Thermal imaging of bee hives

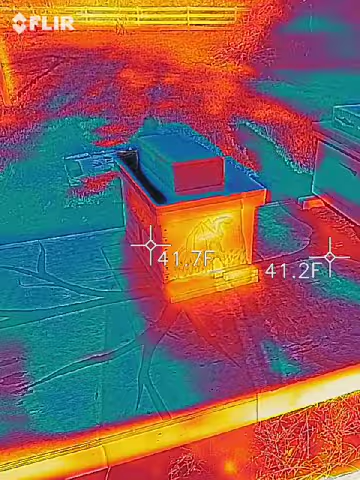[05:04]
And that's still the cluster just hanging out at the front because it's still warm as the side warms up. And when I leave my tripod out and I leave it on hyperlapse, which is just going to be the picture every minute.
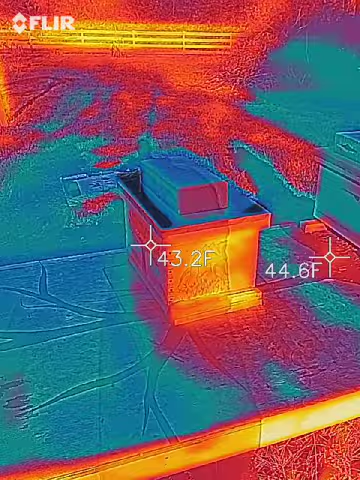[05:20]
And you'll see just like the old highway pictures
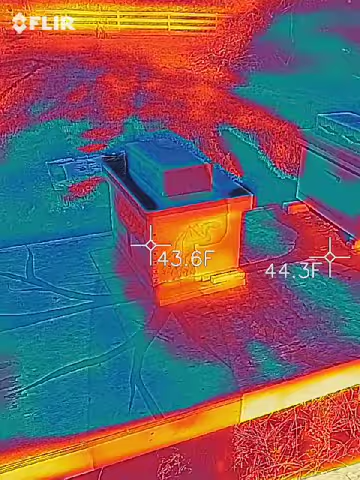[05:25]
where you have the hive here and you see it move to the other side.
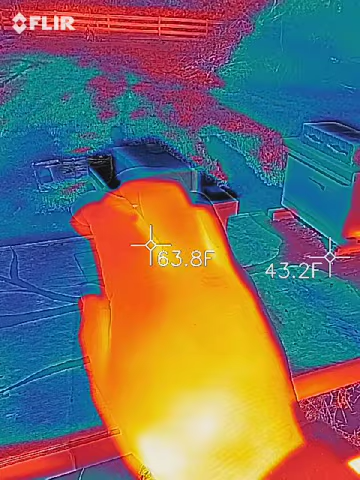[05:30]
And it's pretty cool to see.
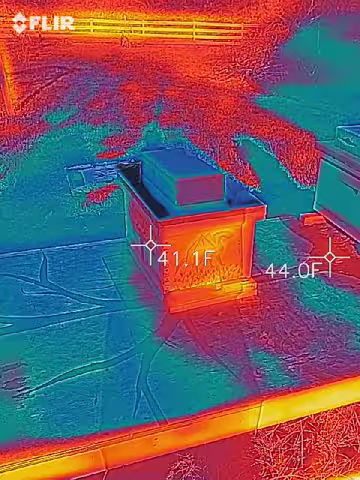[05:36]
But today we won't be doing that. I'm just checking. It's warm enough to where I'll walk out later and I'll just see the bees flying.
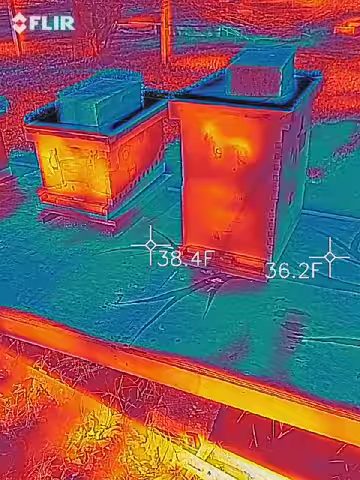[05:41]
And there's no point in having the FLIR out today,
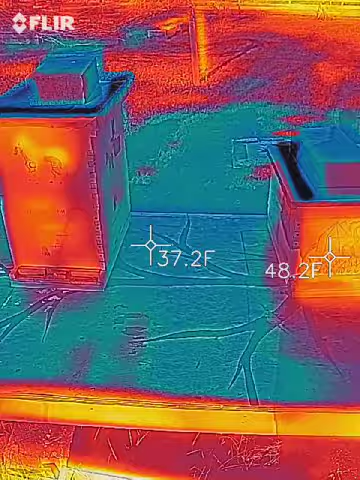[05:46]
but yeah, it's a pretty cool little device.
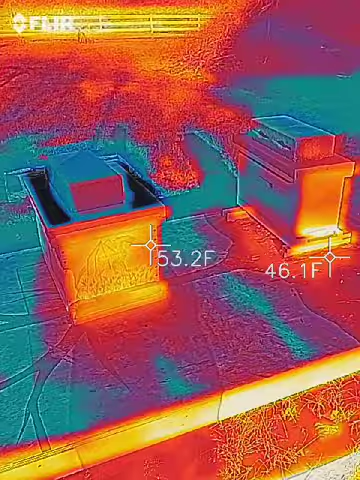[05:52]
And just remember if you have one to recalibrate it every now and then.
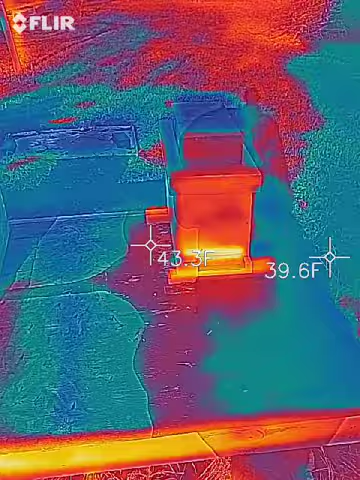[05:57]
Sometimes it gives you some false readings just because it's reading the sun more than it's reading the hive box.
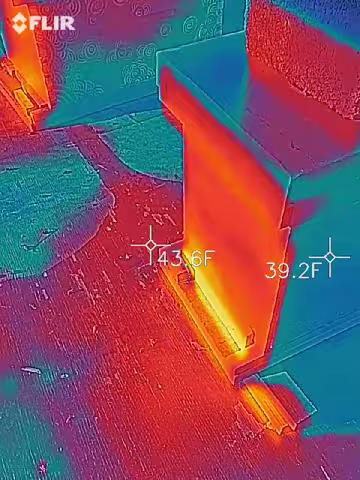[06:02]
If you stand real close to the hive box, you're not really going to get a whole lot extra either. It's based off of sun reflection.
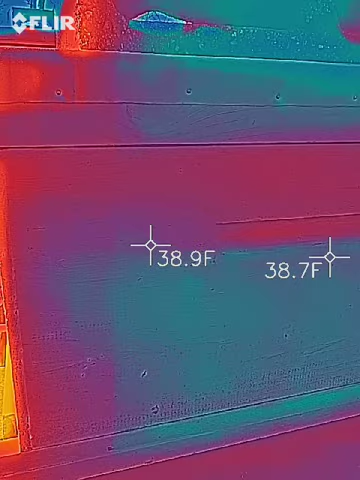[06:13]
Yeah. So we're standing real close to it. And you can see some heat. But you want to see the light reflecting.
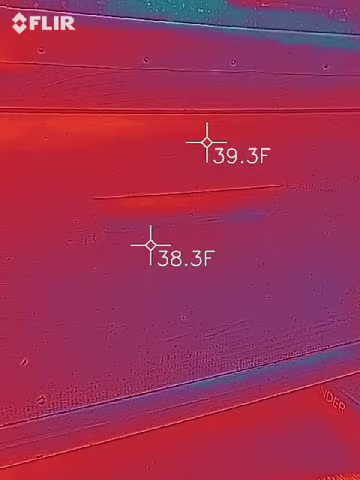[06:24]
And then you want to see that residual.
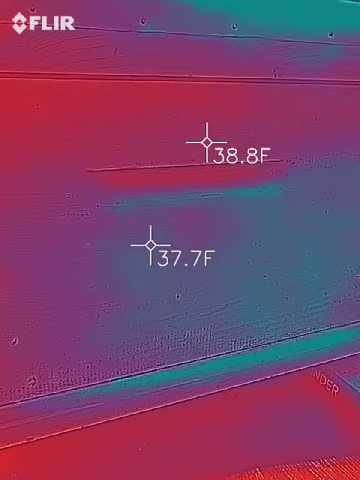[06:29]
See how I move here. And the colors are changing.
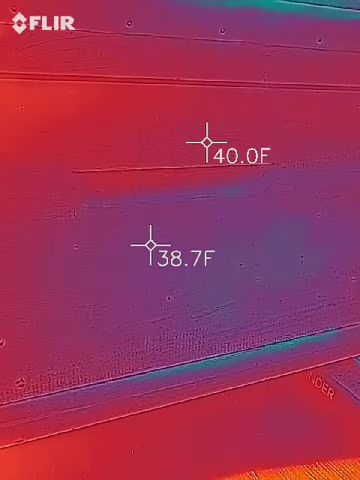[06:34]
That's just based off of light reflecting. So no light reflecting there.
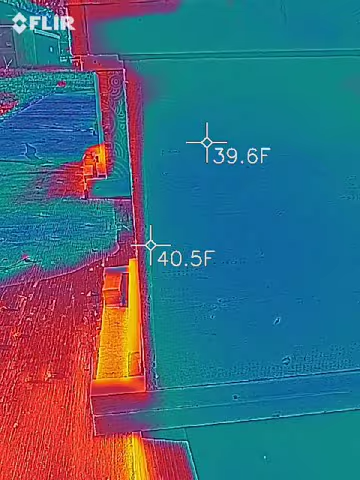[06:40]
Makes it look a lot colder. A little bit of light reflecting there.
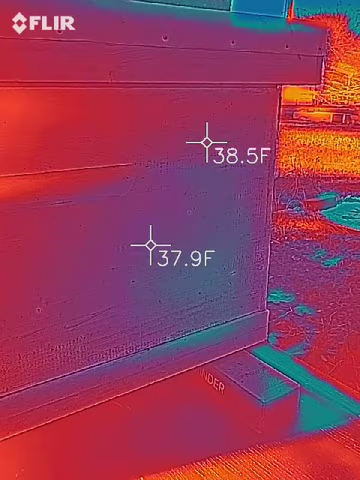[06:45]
And I think it's just because the angle of the lens. So you can get some false readings.
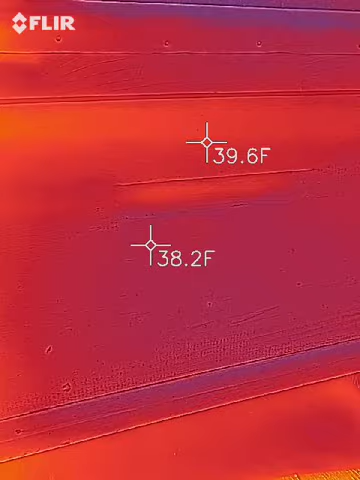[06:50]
You don't want to get that false hope going. Yeah. So later on I'll probably take a short film of the bees flying in and out. So you can see.
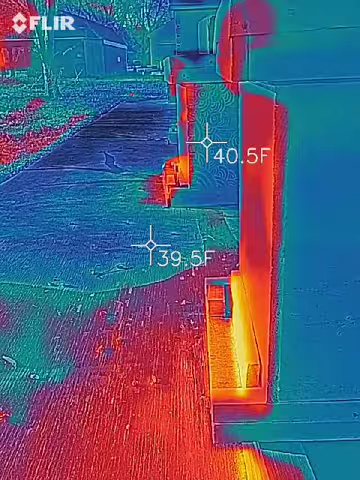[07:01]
It's pretty cool. It looks like. Almost looks like. Meteors. Like a meteor shower. But they're all just going into the hives. Anyway.
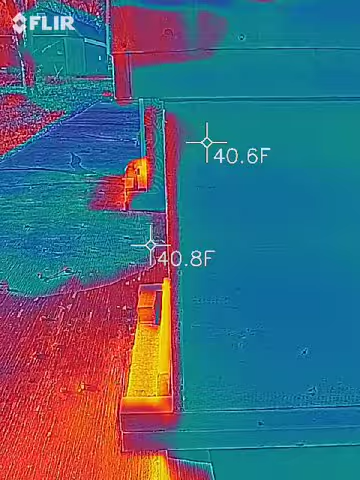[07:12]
If you end up getting this. We have the FLIR 1. It just attaches to your cell phone.
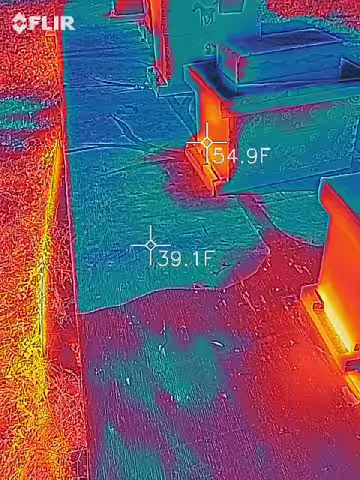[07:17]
So it makes it super simple. And the version I got comes with an extendable battery.
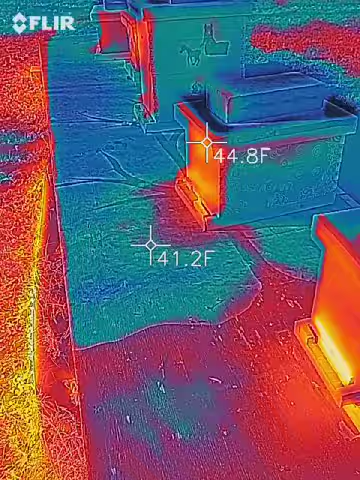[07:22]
So you don't run out of battery before you're done recording.
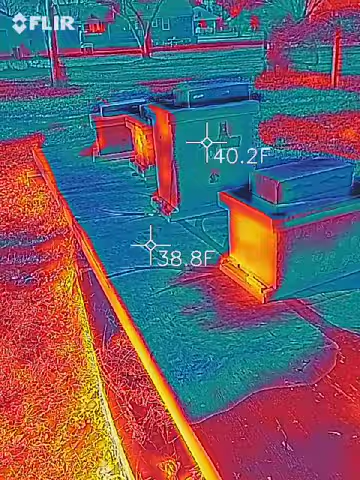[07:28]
Right now I started out at 100. And within 7 minutes I'm at 77%.
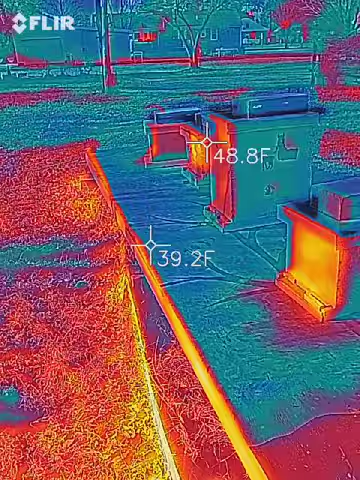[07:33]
So. But it's a cool little tool.
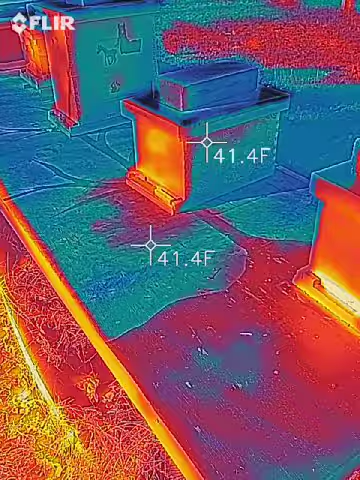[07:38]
Definitely helps on snowy days. There's a lot of reflection. But you can calibrate it.
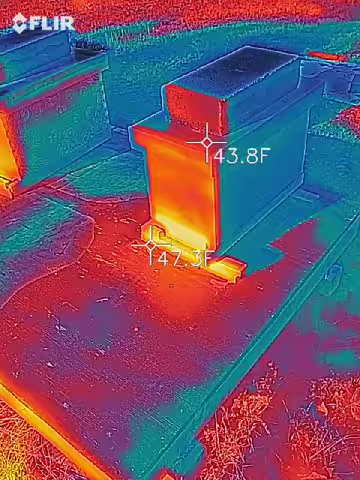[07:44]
Using one button. It just auto calibrates. You set it up where you want it.
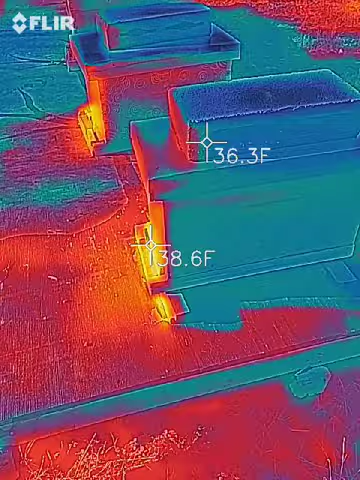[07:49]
Hit the calibrate. And it will. It will try and use it's system. It's software to. Get rid of that extra. Refraction. Kind of like you're seeing over there off the grass.
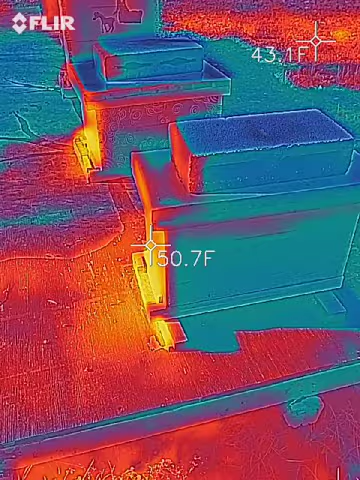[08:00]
Because the grass is wet today. So. All that sun's reflecting. Coming over this way.
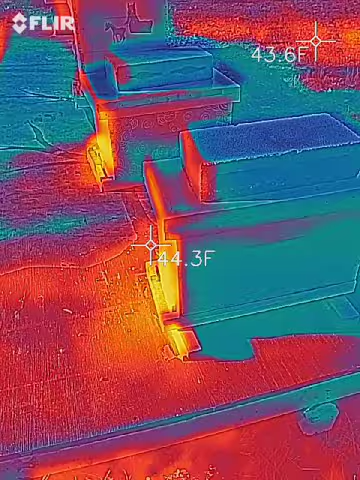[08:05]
Anyway. Hope this helps you. Or gives you some ideas on what you might be doing.